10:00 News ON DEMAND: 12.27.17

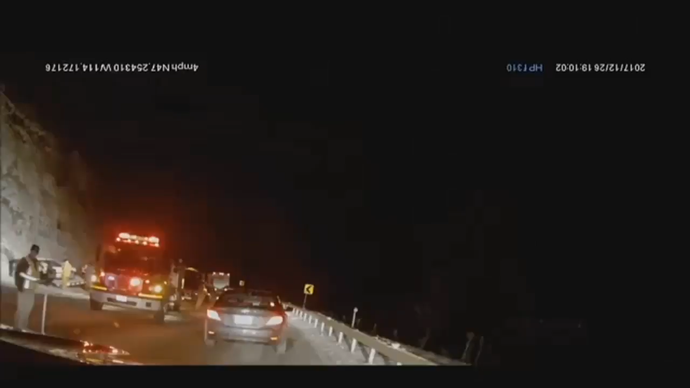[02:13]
That's at the south end of the S-curves going into Roe Valley. Two others involved in the crash were taken to St. Patrick Hospital in Missoula. Their conditions are unknown.